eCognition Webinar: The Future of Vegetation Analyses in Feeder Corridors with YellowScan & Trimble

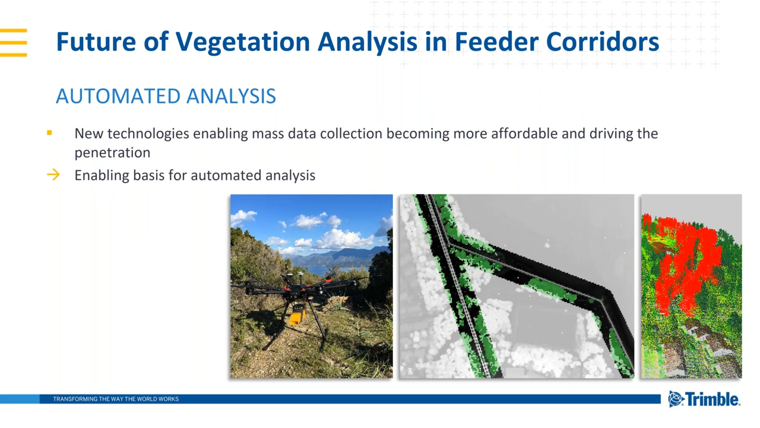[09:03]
And this allows us to better automate the entire analysis process. So what do we need? Well, we're taking input information.
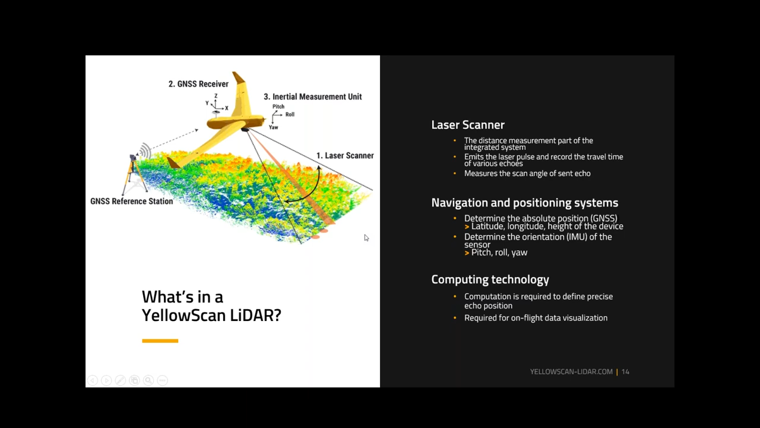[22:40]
The entire system then becomes known to where it is, where it's pointing, the timing and everything, and at that point, then, you can create your point cloud with known coordinates of a known accuracy and quality.
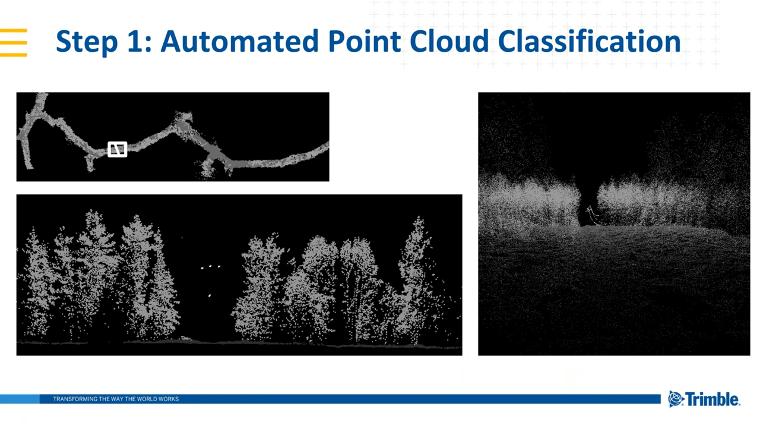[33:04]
It comes in, there's no classifications. What we're going to do is we're going to give it some classifications here. We're going to automatically classify ground vegetation buildings and power lines,
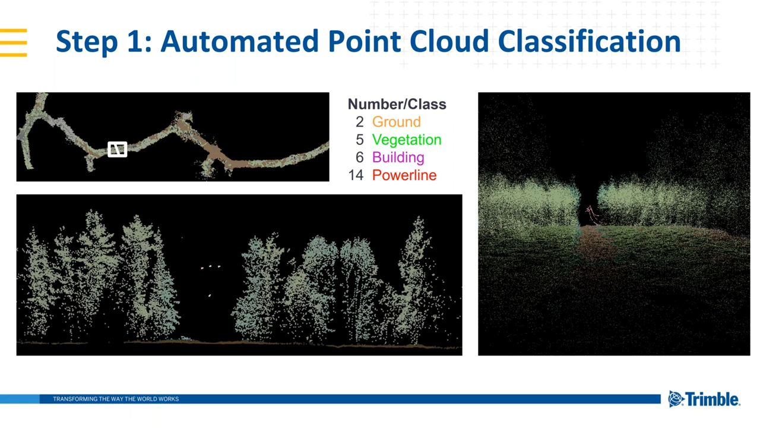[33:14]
buildings if they're there, and the other things as well.
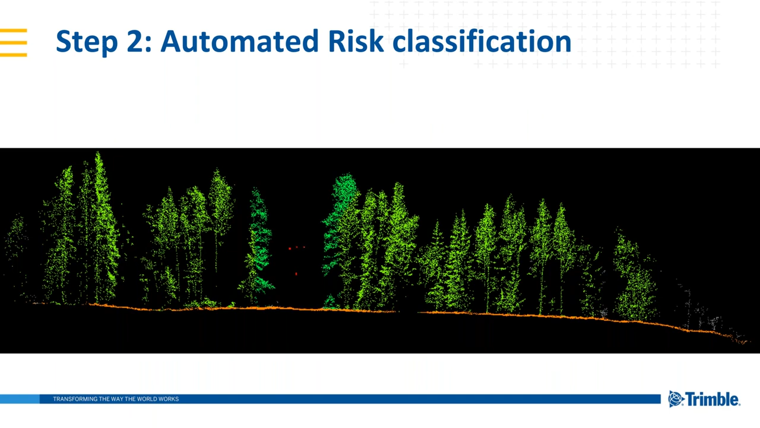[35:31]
So we're taking these parameters, like I said, and then we apply them within a classification, a class description, and we actually classify the point cloud and create some 3D vectors from that as well. Those could then, those will then form the basis for our deliverables as you see here.
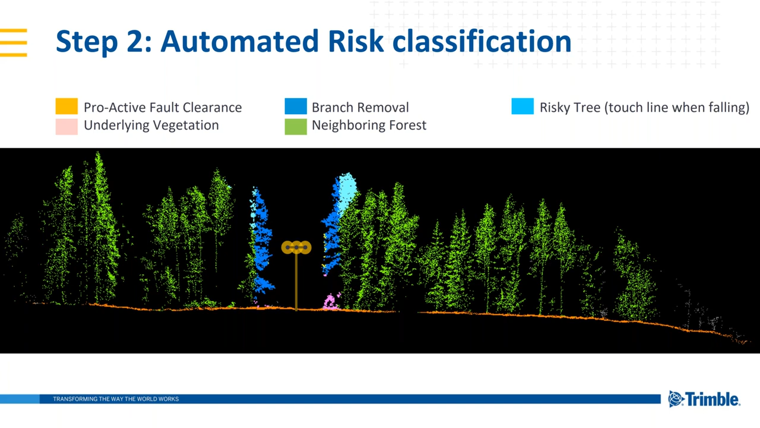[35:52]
So again, classifying the point cloud, just looking at it from a slightly different angle here. We have the various risk classes, if you will, along the corridor within the corridor and the deliverables that we want as output on a, a classified point cloud. That's wonderful. But oftentimes the classified point cloud itself is what do I do with it? It's not the most usable deliverable that you might have. So we also can deliver vector files that correspond to the crowns and trees that need to be examined.
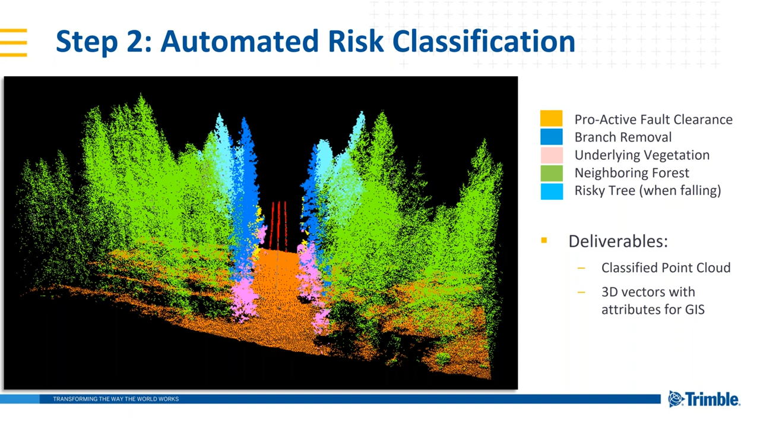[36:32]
And we can do this in 3D, of course. So that being said, how does it all work? Let's jump right into eCognition now. I will get out of the PowerPoint and you should see my eCognition screen.
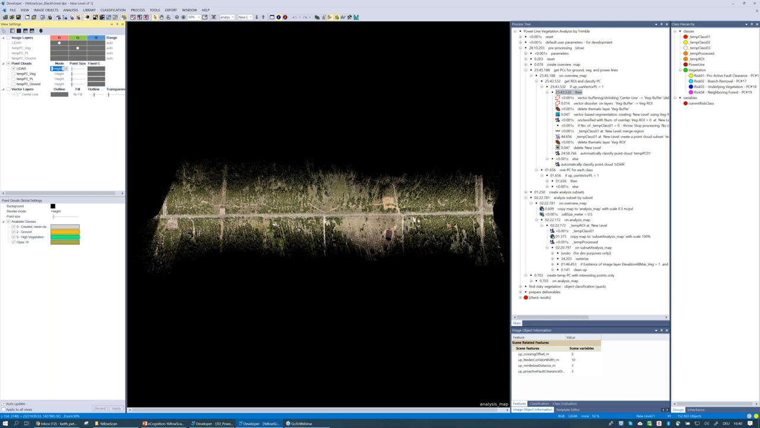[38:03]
Um, and we have various, uh, Modi that we can select when we display, uh, this point cloud. So I'm, I'm currently in the RGB mode. I can also look at this, uh, say in its default, uh, mode and that's, uh, looking at it based on height. We have this corridor here. If you cannot see it, I'll turn on some vector lines. These are the thick red lines here. And it's a digitized, uh, power line, just running, running down the center of, uh, this, these power lines that we see here, trying to zoom in and show some of the detail, uh, that we get from this and the environment that we're dealing with. So we're rendering, uh, this point cloud here.
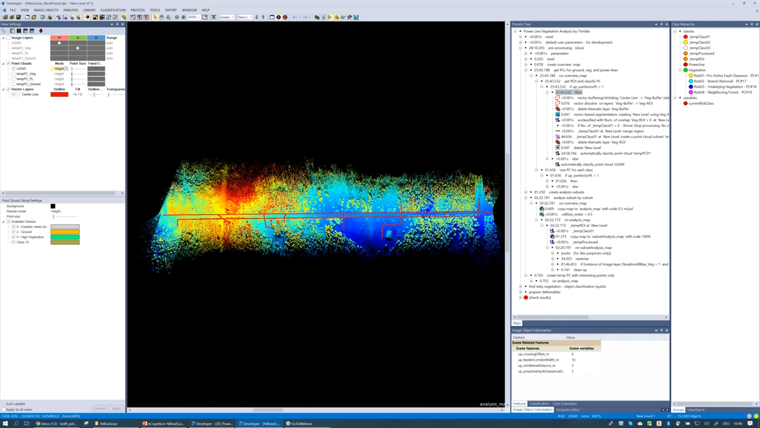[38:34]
I'll turn off those, uh, vector lines and we can see, uh, that we do have some lines here.
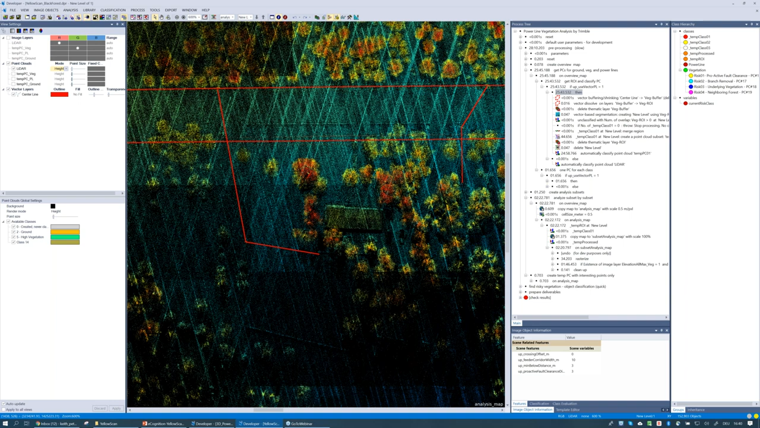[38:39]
We can also adjust our point size here as well.
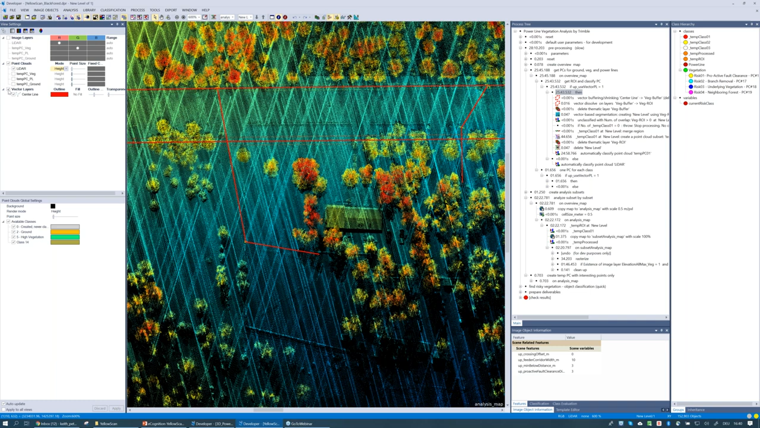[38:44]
I get a better sense of, of what's going on here. So what I've done, uh, initially in this rule set, it's broken up into three, uh, parts. We could say the first part is what we call sort of a pre-processing. I've run this in advance because as you can see, um, this is a little slower. This is where there's a lot of, uh, uh, data computation going on and it took, took around, uh, uh, 30 minutes, uh, to run here, uh, this morning.
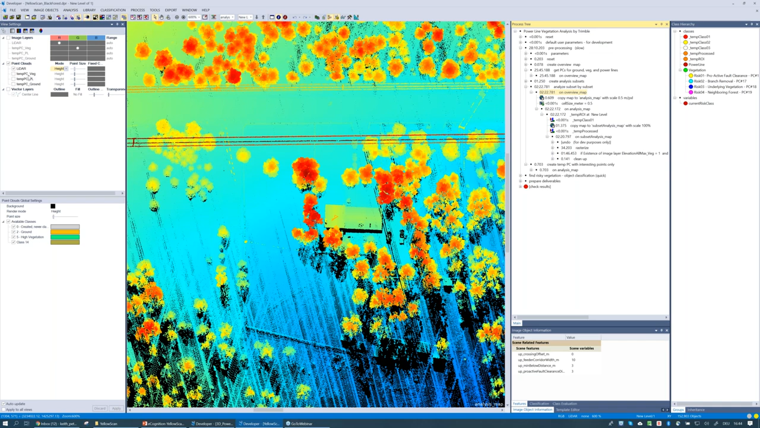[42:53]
Within this, we then run, uh, some analyses and really geared at creating temporary point clouds for the various individual classes. I can see those here. So I've created a, um, some temporary point clouds. Now, uh, I'll turn off the, the primary input and we've created a point cloud that just isolates our vegetation points.
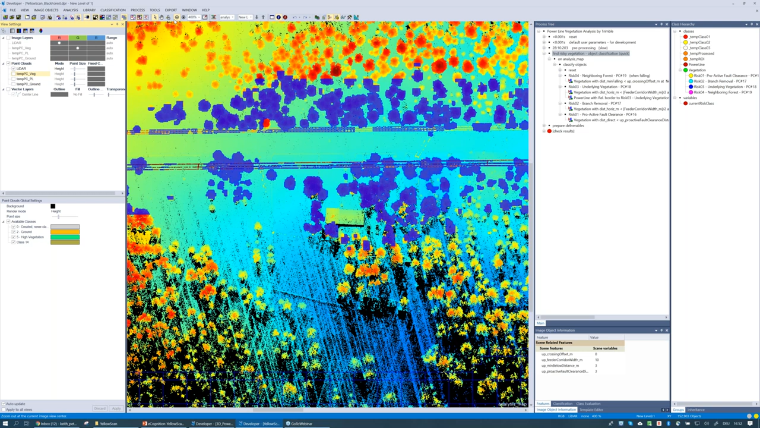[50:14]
So if I turn them on here in blue, we can zoom in and we can take a look at these image objects, um, get a feel for what they look like at this point there. Uh, if we look at the LIDAR in the background, it looks a little scat much, um, uh, correlation, but this is, uh, based on some of the rasterized products, uh, from, from the LIDAR that we did in, in the background. So remember image objects have to be created, like the name says, based on an image on our, on a raster file.
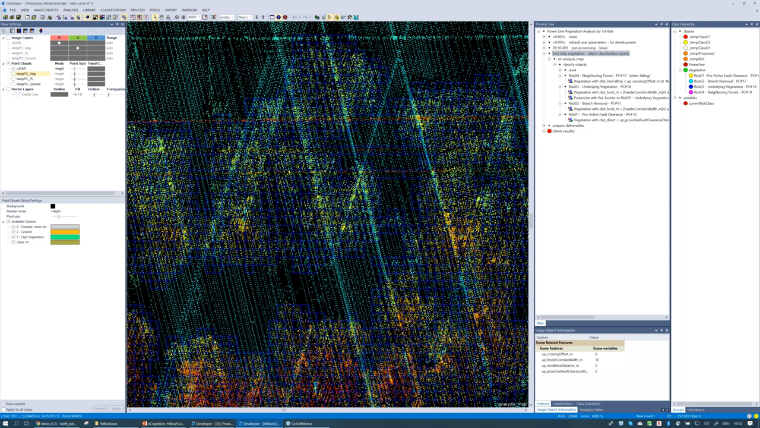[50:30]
So that's what we've done here. Uh, it's a chessboard segmentation. Uh, it's going on very quick in the background and we have these image objects for various,
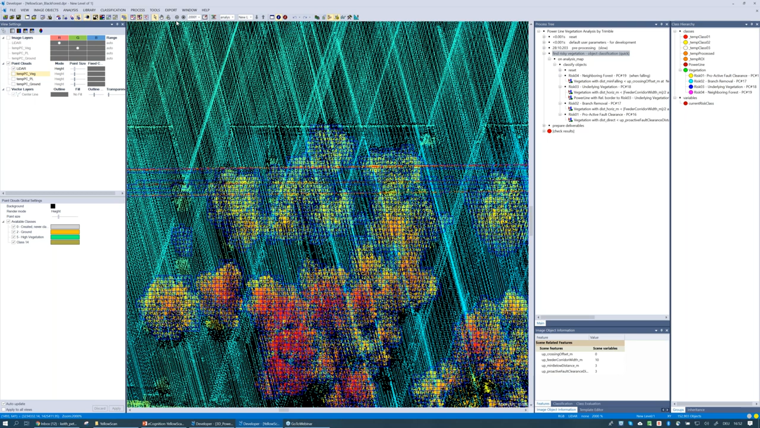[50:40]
um, for various, uh, vegetation objects here. And now what we want to do is classify these image objects. And I mentioned before in that diagram, we are looking at class, a class description that corresponds to those various parameters that were, have been defined by, uh, by industry. And you can see now in my image object information that I have these, uh, parameters set here.